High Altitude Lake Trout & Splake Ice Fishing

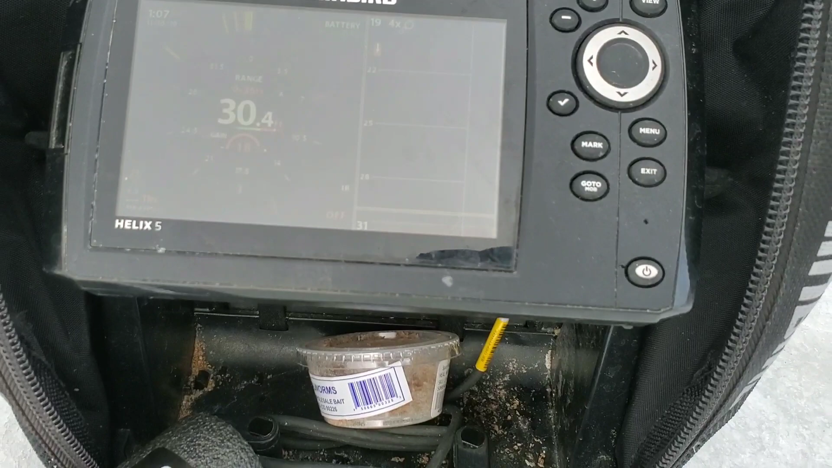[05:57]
he was suspended dj came up to his level and uh nailed him there's actually another one that just swam by it there's another one that just swam by at 18 feet
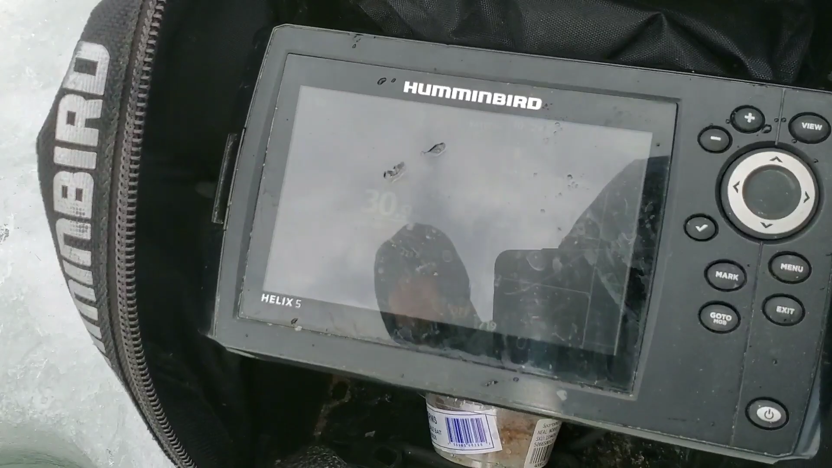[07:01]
and we're definitely marking a lot more fish